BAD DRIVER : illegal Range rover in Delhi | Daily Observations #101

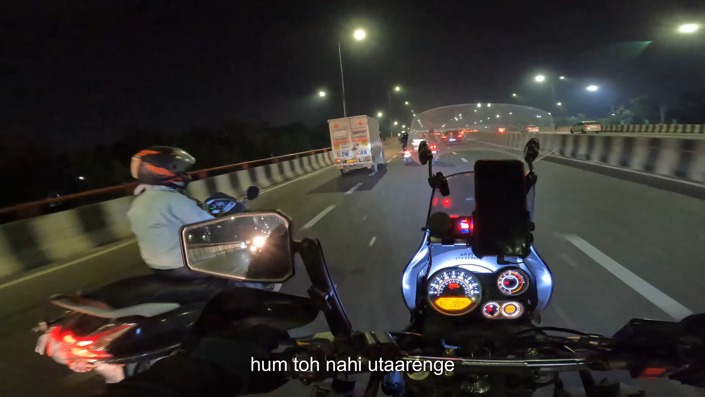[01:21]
We will not get out of it Look at them Look at them Go, go,